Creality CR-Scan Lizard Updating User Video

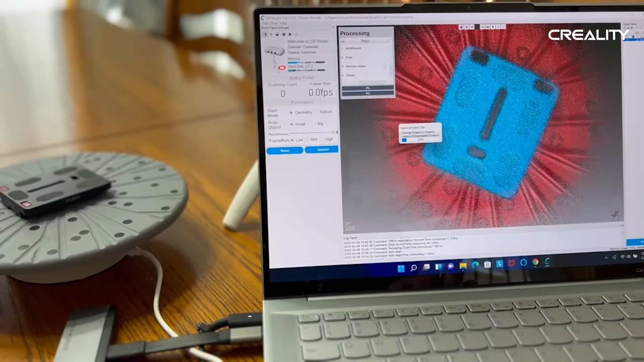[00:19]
Lizard This is a handheld There we go,
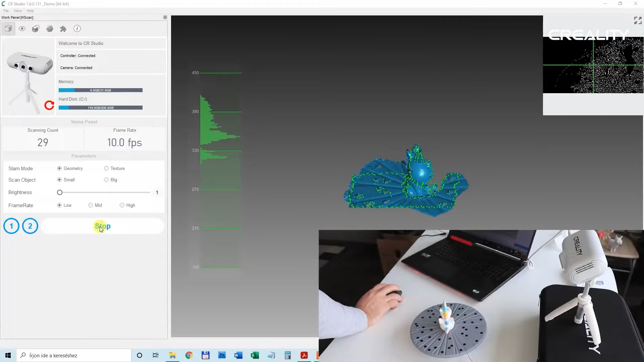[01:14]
I've got a camera My name is Riccardo I like to see this scanner And after this I can start to scan it To the object